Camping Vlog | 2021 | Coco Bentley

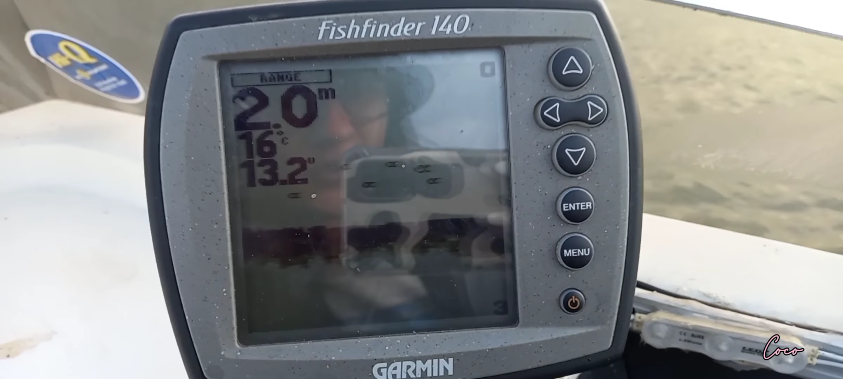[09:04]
On screen: water 16°C
so this thing here is called a fish finder and I can only see myself you see all those little fish on
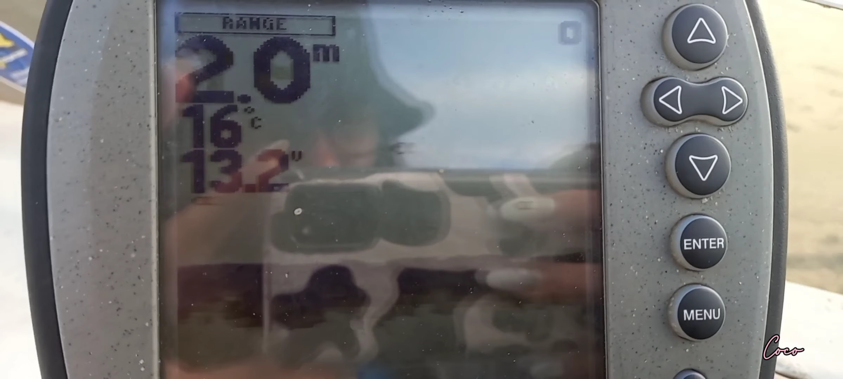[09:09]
On screen: water 16°C
the screen it tells you how many like fish there are like how deep it is the water degrees
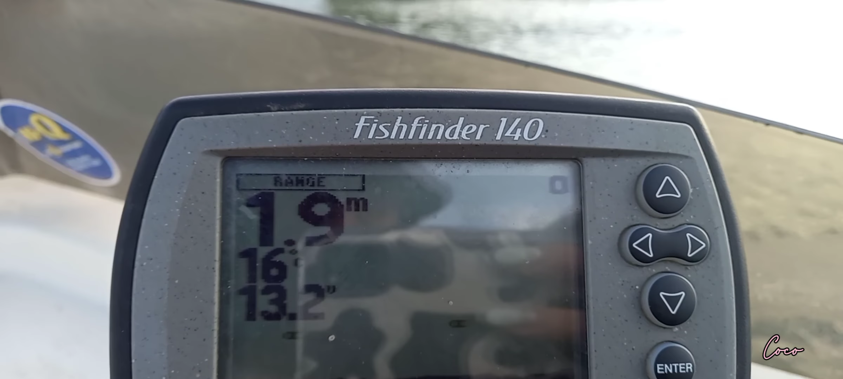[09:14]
On screen: depth 1.9 m
and I don't know what that is that's pretty cool so that's telling us that's like
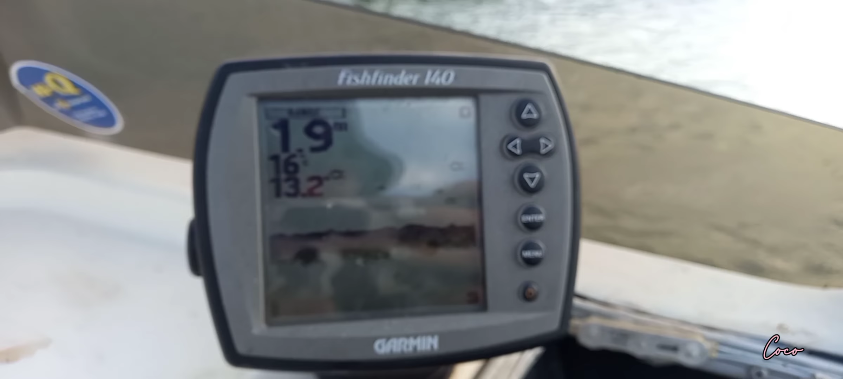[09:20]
there's a lot of fish down here which is exciting look at all of them dad